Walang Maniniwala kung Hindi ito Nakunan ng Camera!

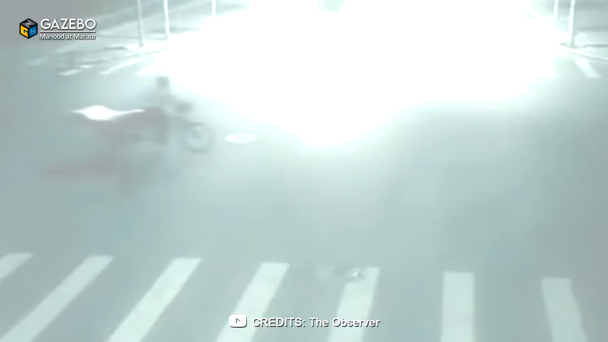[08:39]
Masyadong mabilis ang takbo ng track para makaprenos sa oras at napakadilim din sa labas kaya hindi nakita ng driver ng track ang cart puller. Ang lalaking pumipidal sa kariton ay malapit ng masugatan ng gusto kung hindi man ay mas malala.